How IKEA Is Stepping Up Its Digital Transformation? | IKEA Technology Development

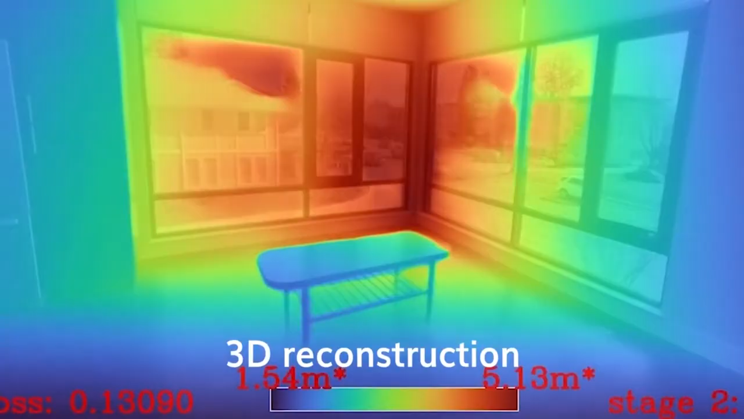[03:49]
It also creates 3D models of the existing furniture which can then be individually moved or replaced alongside 3D-modeled items from the IKEA catalogue.